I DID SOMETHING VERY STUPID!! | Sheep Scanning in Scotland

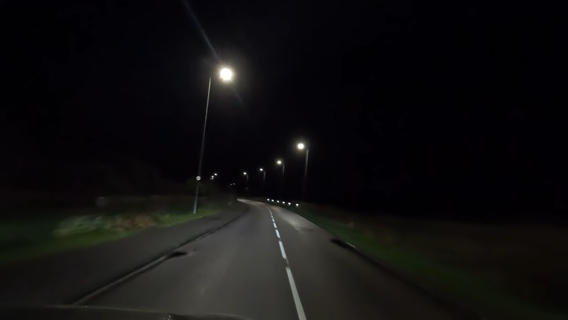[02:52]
We're in Mosdell. I think that's how you pronounce it. Oh, cancel that. I'm looking for a man with a pickup. That looks about right.